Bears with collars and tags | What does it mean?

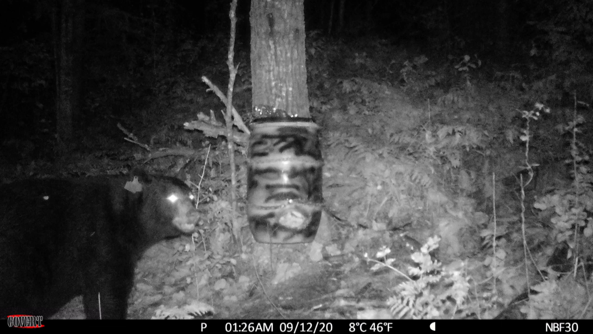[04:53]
that is a bear that I had on a bait in 2020 and then again I had it on a bait in 2021 but that bait was 14 miles from the bait it was on the previous year I did not have that bear on a bait in 2022 I don't know what happened to him or where he went he's obviously a bear that travels long distances so
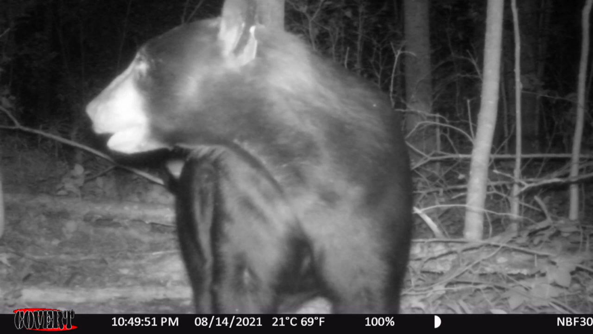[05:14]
he could be about anywhere and I actually did an entire video on bear 6007 and his travels and
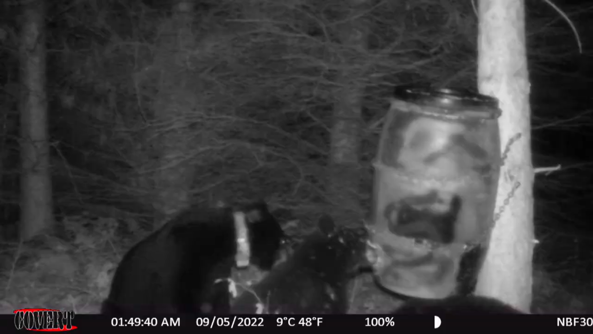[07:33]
that were two miles apart and she's got these little cubs and she would go back and forth between these two baits two miles apart sometimes in the same day